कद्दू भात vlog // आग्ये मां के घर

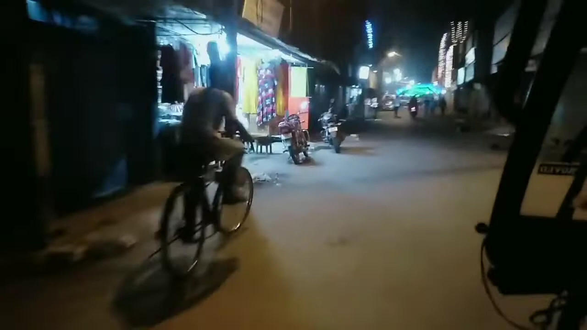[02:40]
और हाँ, अभी थोड़ा थोड़ा दुकान बंद हो चुका है, थोड़ा दुकान खुला हुआ है,